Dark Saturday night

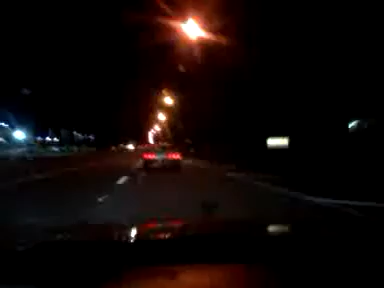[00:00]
I can be doing a knife. Look, there's a bad ass Caprice. Look at him passing me. I know my hood's up here. Fuck it. This bit sounds hard. For real, this bit sounds hard.